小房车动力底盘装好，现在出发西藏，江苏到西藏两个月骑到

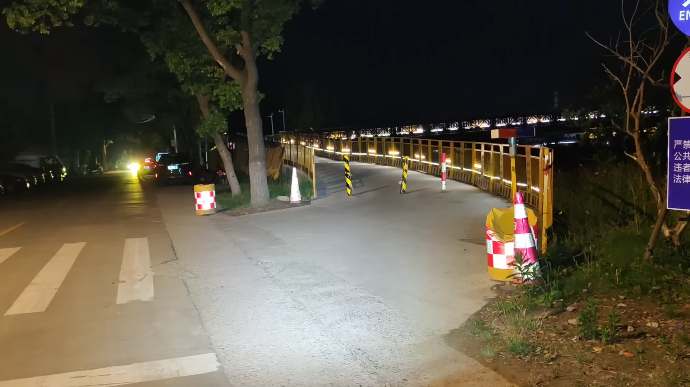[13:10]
完蛋了，我这里要过这个一个桥，这一个桥有这个栏杆，这边是可以过得去。到那一边去，我不知道出不出得去。我等一下问一个人，在这里等一下。